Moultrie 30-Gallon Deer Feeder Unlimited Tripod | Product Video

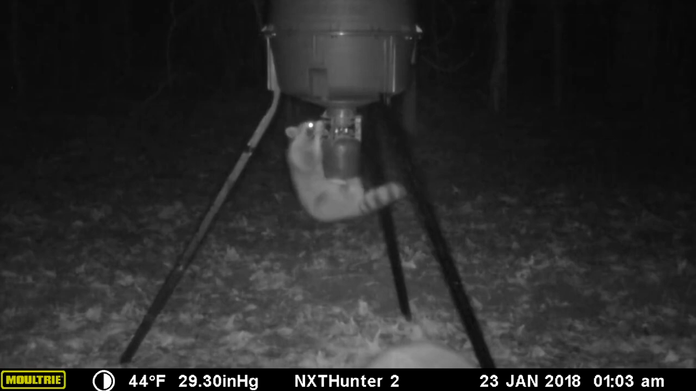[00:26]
The electric varmint guard uses our low-drain circuitry to prevent animal intrusion and frequent battery replacement.